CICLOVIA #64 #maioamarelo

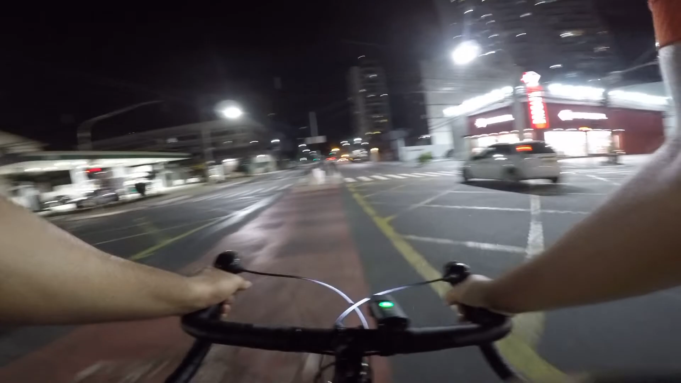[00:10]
que não consegue dar uma preferência para uma ambulância, cara. Olha o outro. Fechado, hein?